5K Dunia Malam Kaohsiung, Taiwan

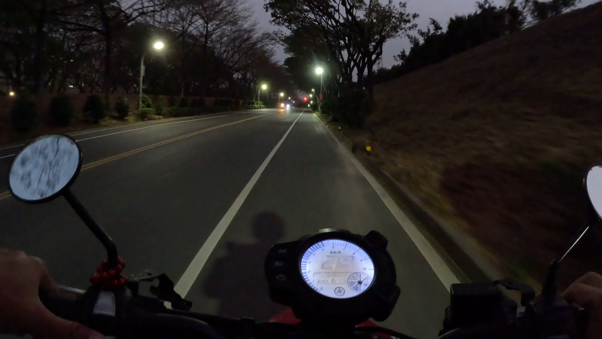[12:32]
Nah, beginilah suasananya malam hari di Taiwan. Khususnya di kota Kaosyum.
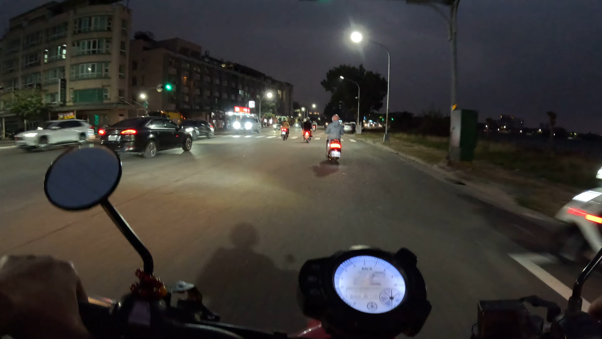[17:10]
Bengkel SEM. Itu. Bengkel motor. Merek SEM. Dan bisa yang lain disini.
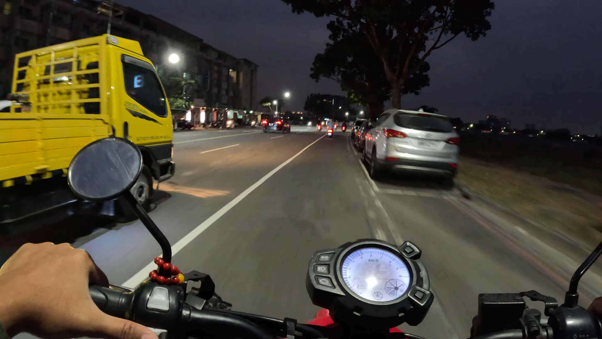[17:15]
Nah. Di sini tuh. Honda gak ada teman-teman. Kurang tahu kenapa.
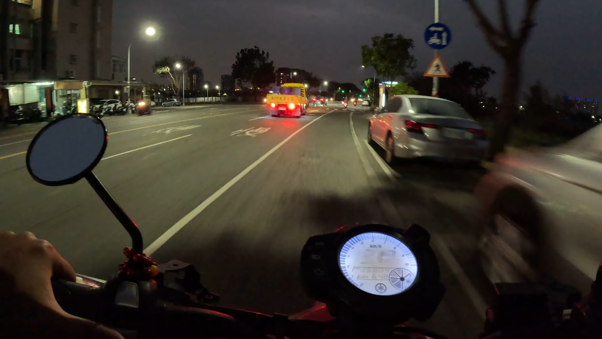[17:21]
Malah ada. Ini motor saya ya. Motor listrik juga ada. Di Juru. Dan lain-lain. Tesla juga ada disini.
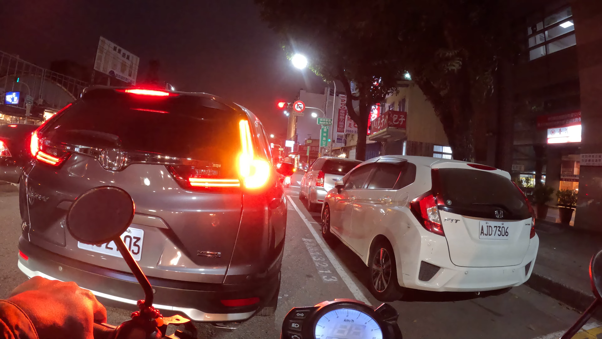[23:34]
Apakah benar ke kanan. Oh. Nanti teman-teman. Setelah ini. Oke. Ini juga bisa belok kanan sih.